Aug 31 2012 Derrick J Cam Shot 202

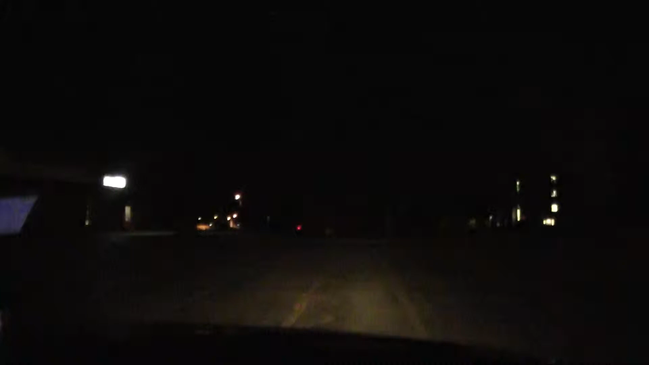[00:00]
So we're in a parking lot right now, and we noticed that some police are in the midst of some chatter. I'm gonna park a little better for you. Yeah, what the hell is this parking job?